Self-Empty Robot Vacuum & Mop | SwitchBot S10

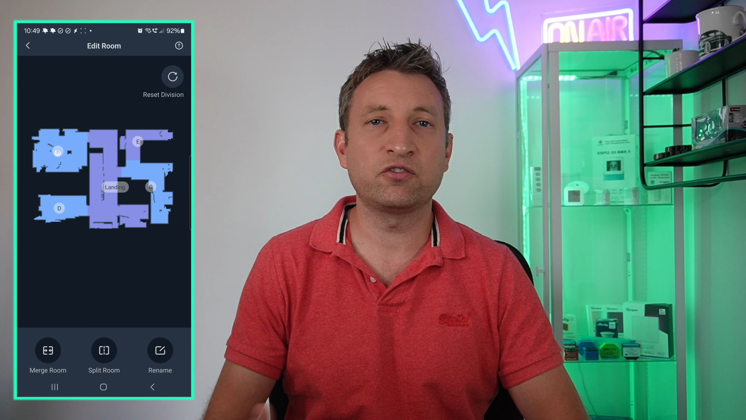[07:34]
on the side as you'd expect the app lets you rename your rooms split them or join them together if it hasn't figured it out properly itself you can also create multiple